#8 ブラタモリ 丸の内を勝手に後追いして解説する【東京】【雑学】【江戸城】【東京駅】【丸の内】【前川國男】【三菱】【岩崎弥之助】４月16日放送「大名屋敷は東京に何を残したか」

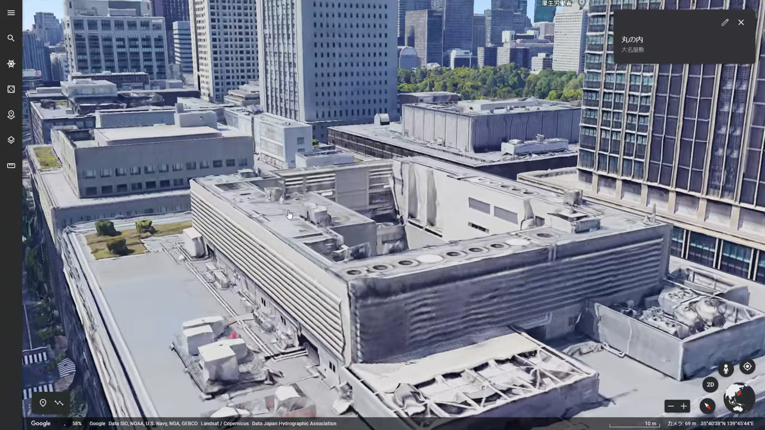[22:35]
高さの観点ですこの辺りはですね結構古いビルが立ち並んでいるんですけれどもみんな同じように測ったかのような高さ同じ高さですねで、